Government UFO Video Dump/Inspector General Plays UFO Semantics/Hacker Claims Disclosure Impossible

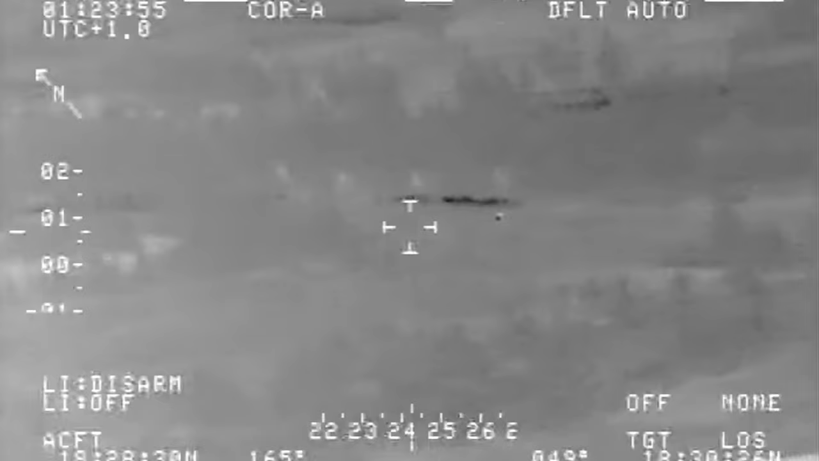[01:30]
But like I said, the Aguadilla Puerto Rico video, uh, that one was, now, now we know it was from the government. We, you know, it was leaked before, but now it's being leaked as it's officially, uh, released.
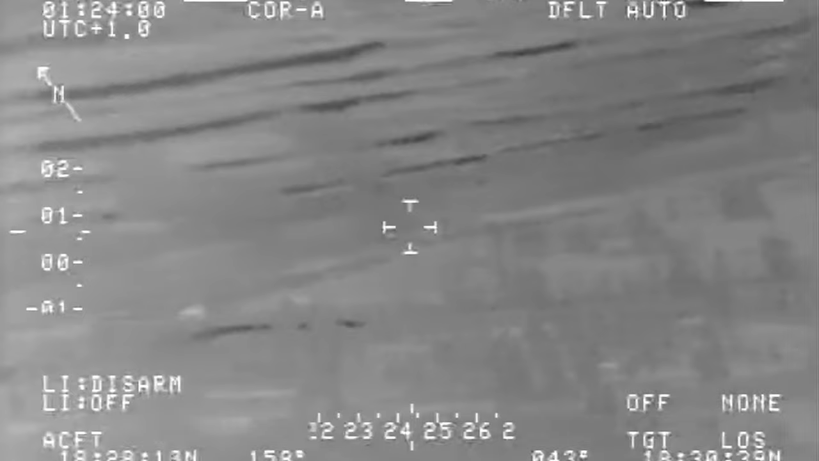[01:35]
Uh, so we know that one, which I think is interesting. I know that there's debunkers out there who say that it could be,
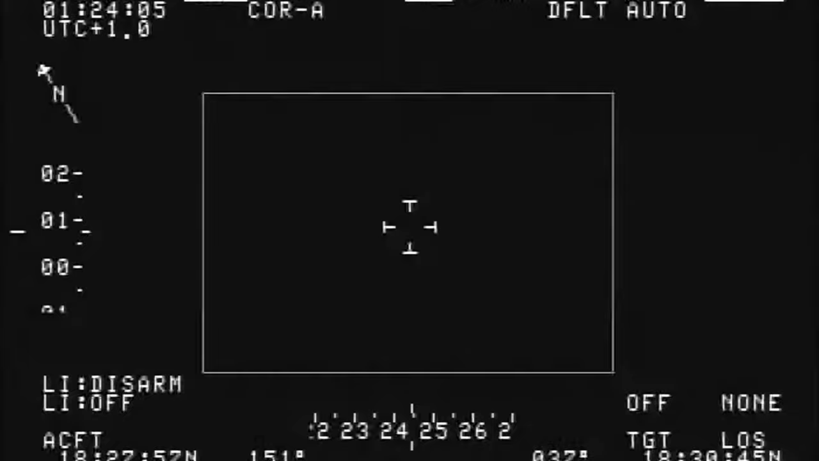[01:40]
uh, lanterns, uh, wedding lanterns, Chinese wedding lanterns.
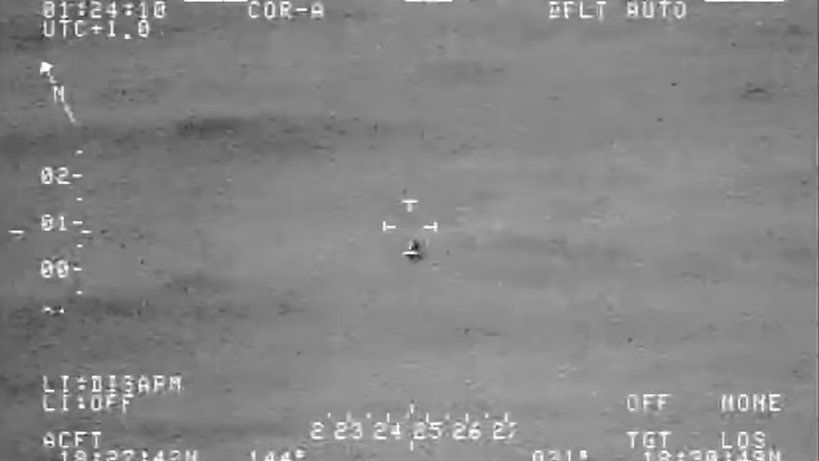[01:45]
Uh, I don't, I don't know about that. I don't think anybody really could tell for sure.
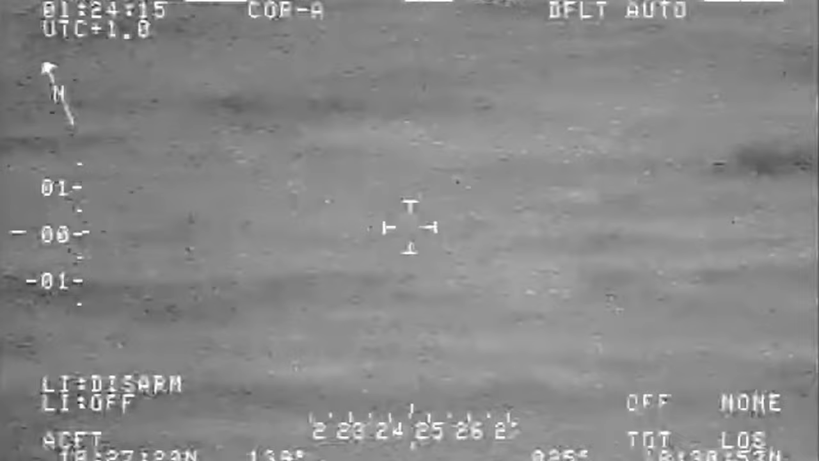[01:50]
As far as the rubber duck video, uh, that was leaked two years ago, which is now officially released.
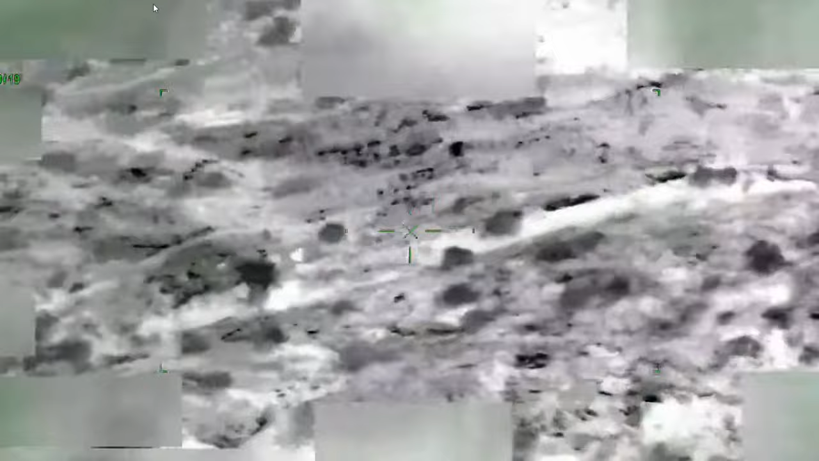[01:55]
Uh, now that one, uh, I don't know what that is, uh, could be anything. But again, the reason, the bad news here is that you're not really seeing anything in these videos. These videos really prove nothing. Uh, absolutely zero. Uh, these aren't the kind of videos, uh, people in the UFO community are waiting for.
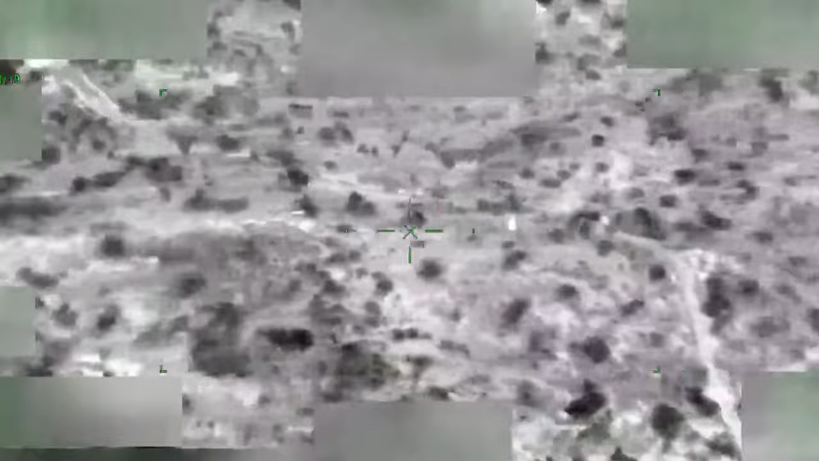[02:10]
We are waiting for the real deal kind of videos. Uh, the videos that we know exist, uh, videos that were talked about by people like Lou Elizondo in the past,
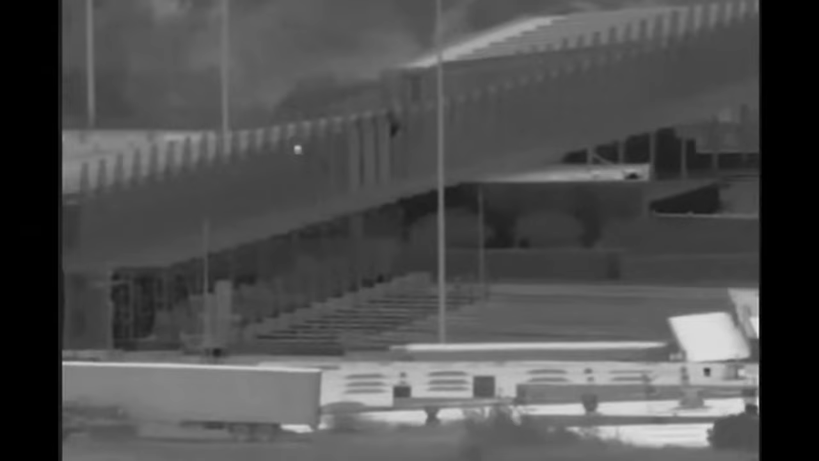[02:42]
Now the one video, the 10th video, for instance, it shows something floating around, uh, on a base or, uh, uh, somewhere near the border, I guess.
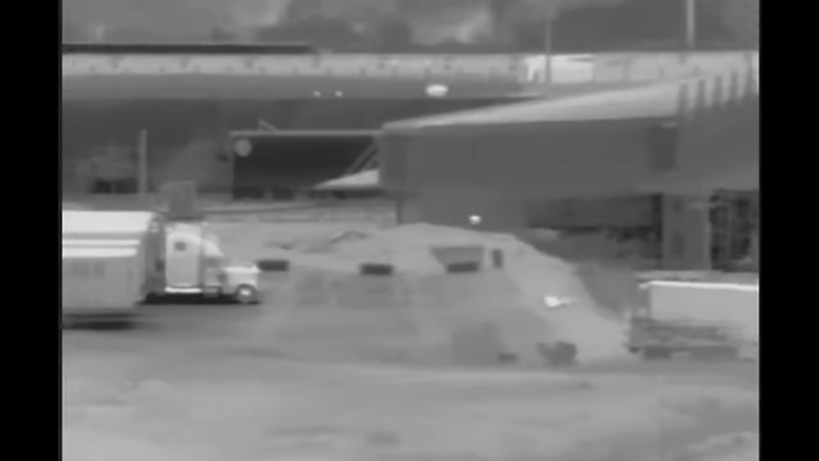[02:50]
And it looks like it could have been a balloon or a bag. Now, some people said that the thing disappeared and then reappeared. I don't think it disappeared at all. I think the only reason it disappears toward the end, uh,
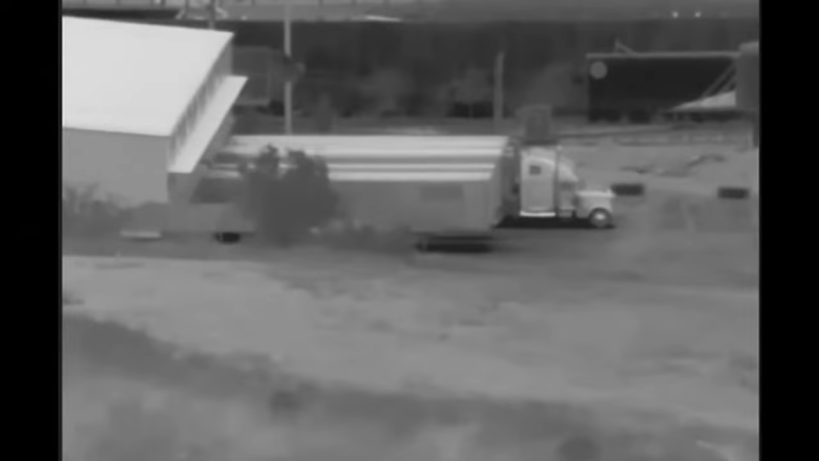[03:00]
if you look at that video closely, it looks like there's a bluff there and you can see actually a blockade along a road and it looks like it dips on, uh, under behind there. So you can't see it. And then it, then it flies back up again.
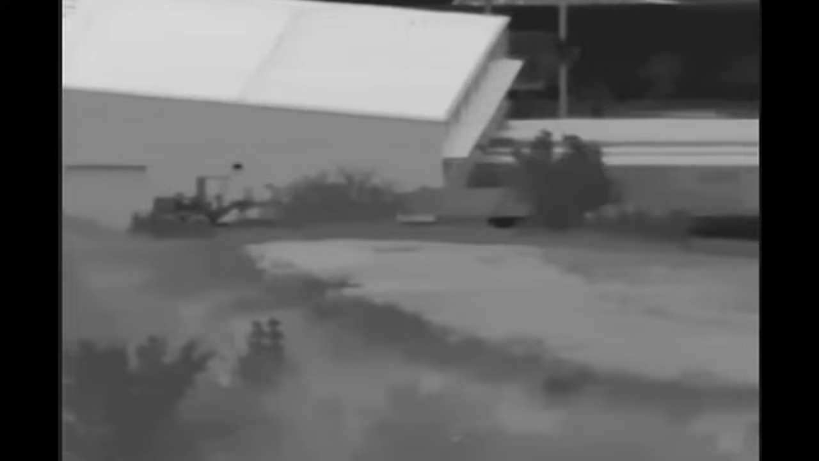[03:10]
That could have been a bag flying around. It could have been a balloon. It could have been anything.
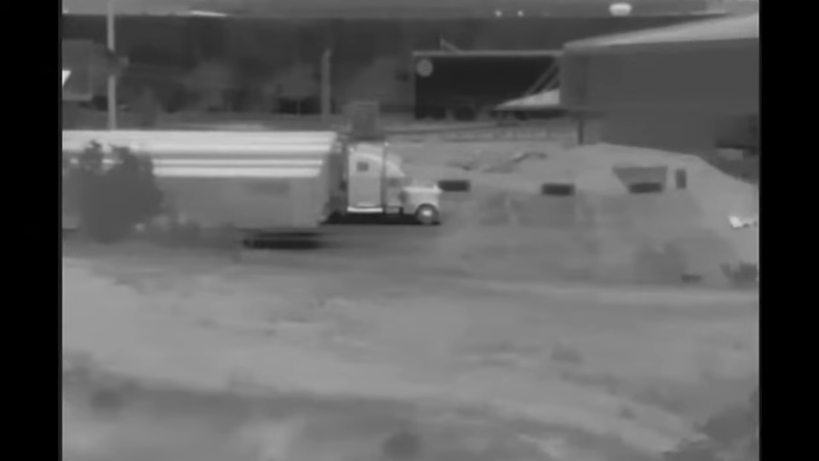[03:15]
But the point is, is that all of these things in these videos, uh, for the most part, except maybe for the Aguadilla, uh, video and the,